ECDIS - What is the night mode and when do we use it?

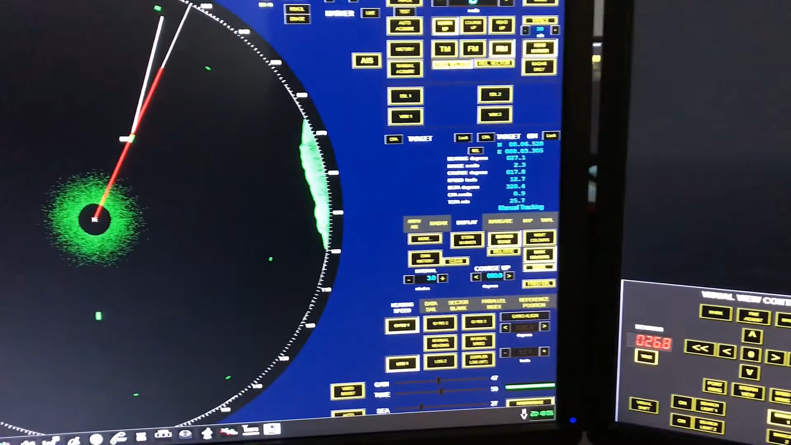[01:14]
So I have kept all my three screens on night mode.